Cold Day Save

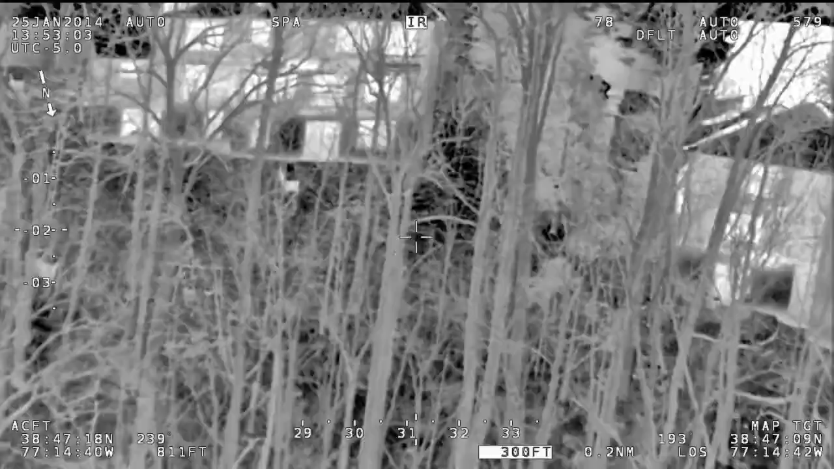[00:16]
Okay. Fairfax 1. We believe that we have the subject.
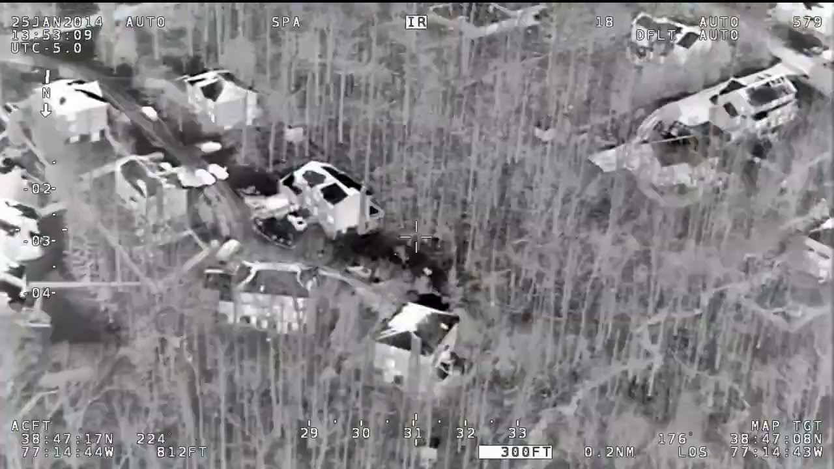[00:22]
We have a human heat source in the woods. Fairfax 1 at K913.